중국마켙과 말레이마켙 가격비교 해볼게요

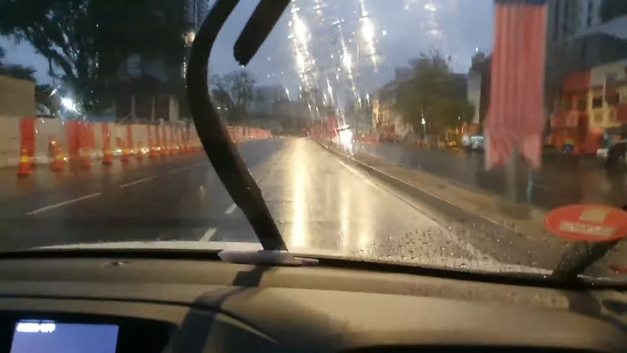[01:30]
정도 되는지 여러분들한테 보여드리려고 제가 해보죠 일찍 나왔습니다 차가 한대도 없네요 자전거가 있네 비오는데